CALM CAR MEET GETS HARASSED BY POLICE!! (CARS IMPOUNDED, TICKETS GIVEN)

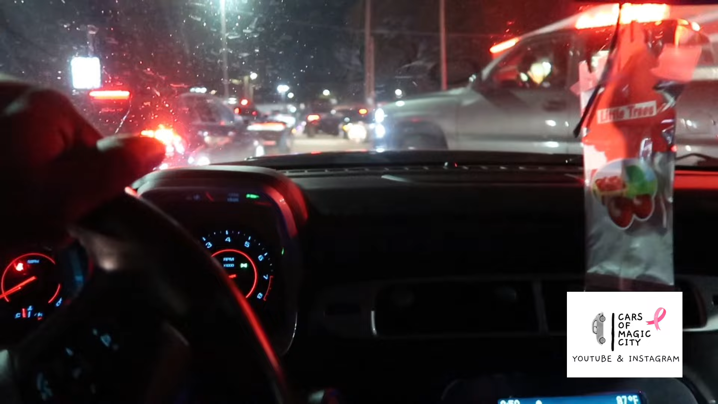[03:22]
We had a regroup spot, but now we cruising to the actual meet. So let's go. All right, y'all, we made it to the meet spot.